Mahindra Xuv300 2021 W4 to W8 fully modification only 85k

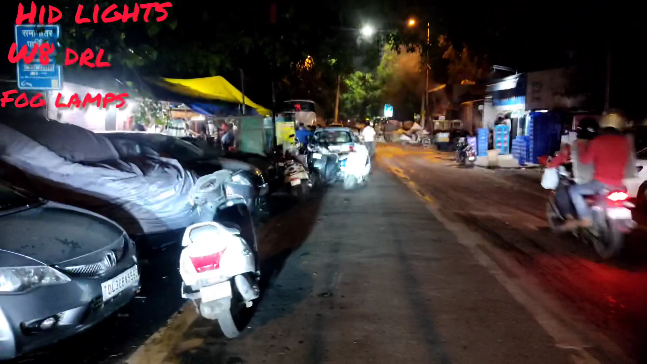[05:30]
जिसको काड़ी की लाइट कम ही लगती है चलू पर हैड्लम्स पार नीचे लिडी इन्सॉर